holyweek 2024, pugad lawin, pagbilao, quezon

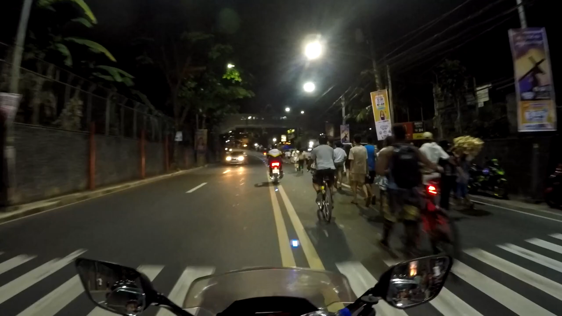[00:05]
Pagkakataon na para makapahinga-pahinga.
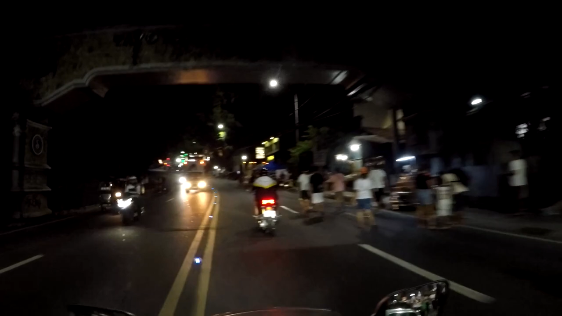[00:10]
Nadaanan nga pala namin dito yung mga nadaari lakad papuntang Antipolo. Daming naglalakad. Aros karamihan, kabataan. Dati nakikita akong nag-aari lakad mga nakabakay. Mga nakachinera sa abatos na. So bumiyahe kami gabi.
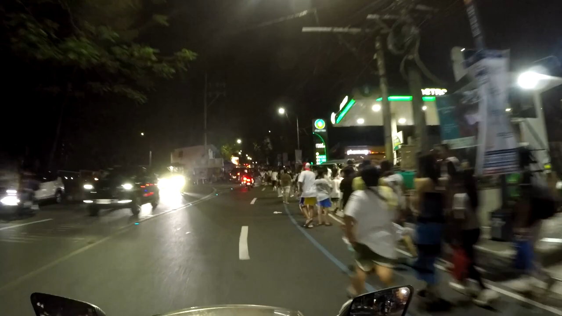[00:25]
Bali mag-overnight kami. Puntaan pala namin na pugad lawin sa Pagbilao, Quezon. Dito kami dumaan sa Antipolo, Tanay, Parisal. Baka kasi matrapik doon sa Kalamba.